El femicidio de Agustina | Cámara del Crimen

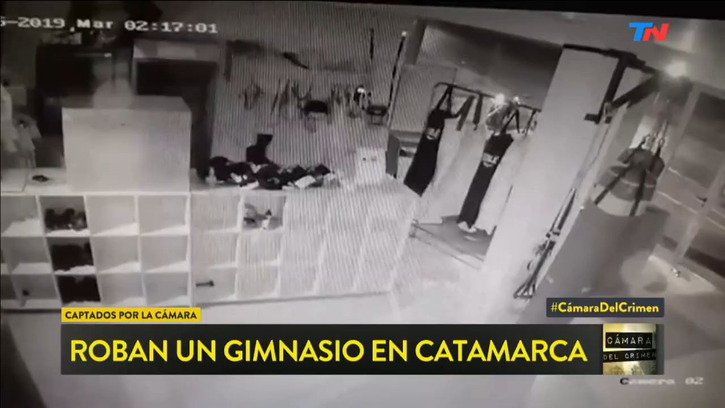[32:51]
Entran a robar a un gimnasio, mirá, a las 12 y 17 de la madrugada. Entraron a un gimnasio, el gimnasio Jack, en la avenida Pablo Vera, en Catamarca Capital, plena madrugada. Mirá cómo van seleccionando.
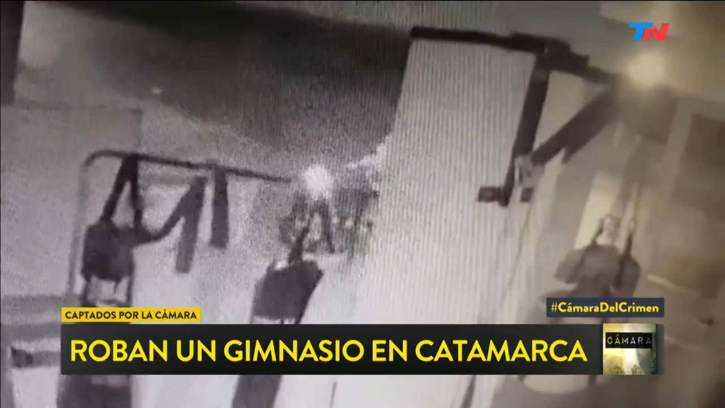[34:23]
Es evidente que acaban de robar. Si la policía los ve pasando con una moto y con todo colgando. No, es increíble. Es increíble. Increíble, increíble.